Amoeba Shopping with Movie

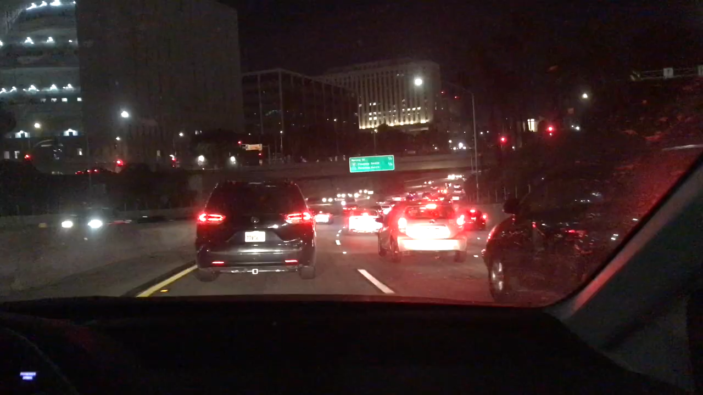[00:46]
Okay, bye. Okay guys, look at this traffic, look at the time, look at the traffic, look at the time.